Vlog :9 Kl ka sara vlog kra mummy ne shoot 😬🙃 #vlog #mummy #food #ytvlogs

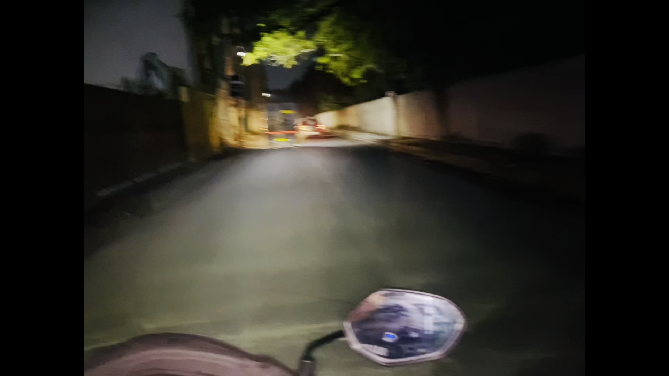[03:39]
रास्ते दो तीन है गाइज हमारे यहाँ पे, अंदर की तरफ जाता है वो रास्ता अलग है,
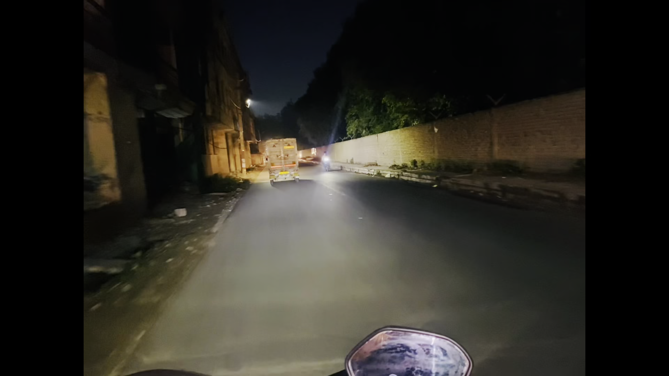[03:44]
और ये बाहर की तरफ जाता है ये रास्ता अलग है। यहाँ से आप बाहर की बाहर आप मार्केट में पालम बिहार जा सकते हो गाइज, ये कॉलेज के पास पड़ता है, अमेठी कॉलेज के पास गाइज।
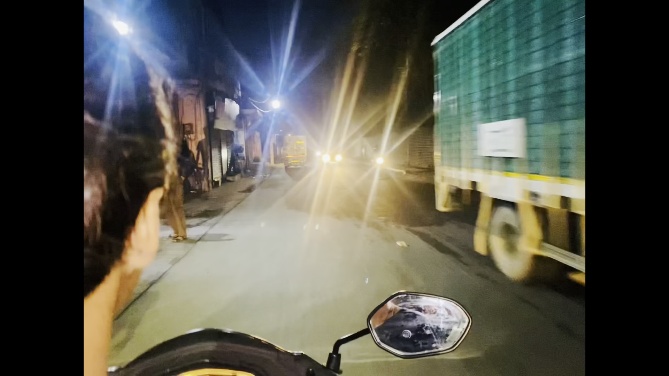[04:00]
देखिए अभी आगे जो ये आएगा रेड लाइट आएगी गाइज, यहाँ पे हमारा ये बहुत बड़ा मंदिर है राधा कृष्ण का। यहाँ पे मतलब कि पूरे गांव के लोग यहीं पे आगे पूजा करते हैं।
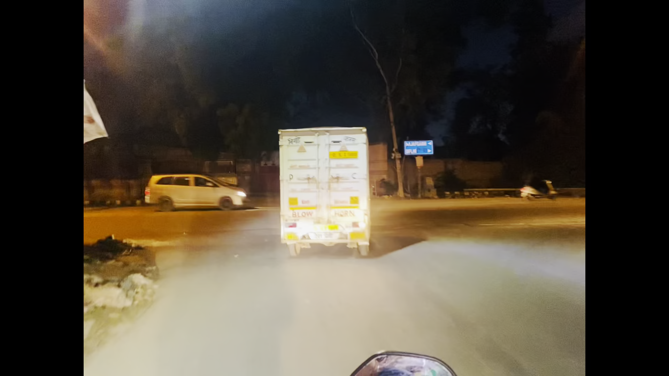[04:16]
देखिए मैं आपको दिखा सकती हूँ, अभी आने वाला है ये रहा,